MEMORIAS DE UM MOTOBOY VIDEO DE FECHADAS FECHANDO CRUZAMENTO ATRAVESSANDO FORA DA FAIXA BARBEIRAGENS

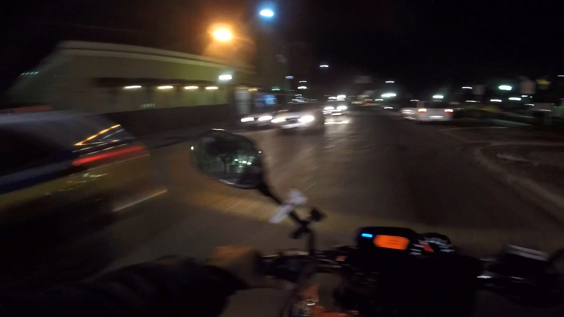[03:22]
É isso, tiozão. Você tá maluco, rapaz?
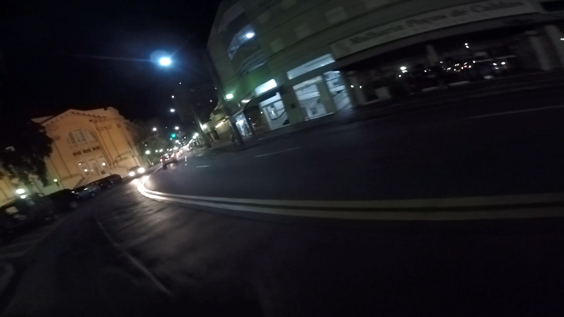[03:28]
Tá saindo em cima dos outros assim, cara? Você tá louco? Você não me viu?
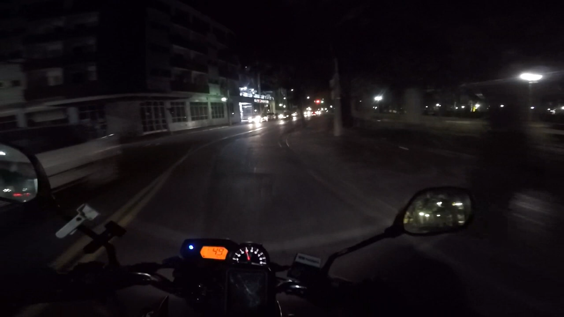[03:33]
O que que tá pegando, tiozão? Para com isso, ô tio. Vai matar o pai de família aí, tio.
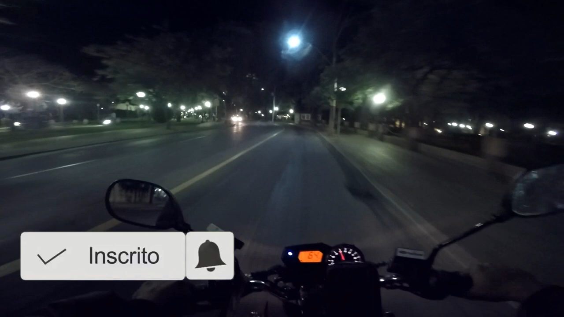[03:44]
Sorte que eu não tava correndo. Olha o outro também que não obedece o pai, ó. Tem pai ali não, caramba?
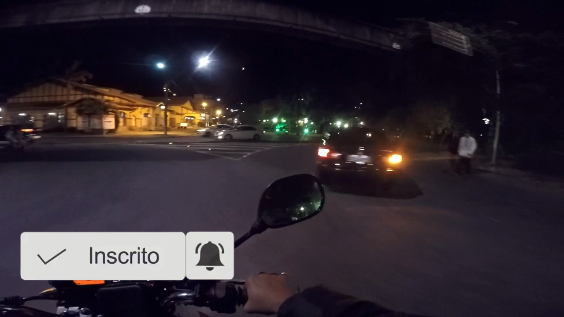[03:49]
Tá cego? É, tiozão, você pensa que é fácil? Você pensa que é fácil pilotar aqui Poços de Caldas, tiozão?
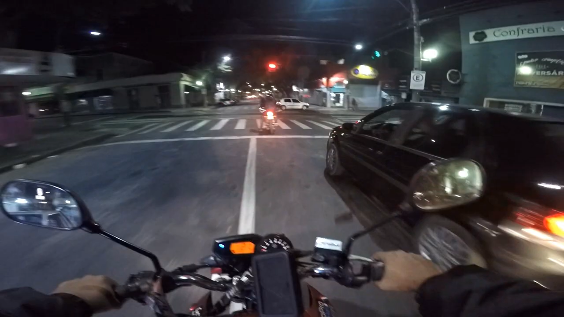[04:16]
da GoPro no capacete, suporte em cima, deve ser moto filmador. Tem canal no YouTube?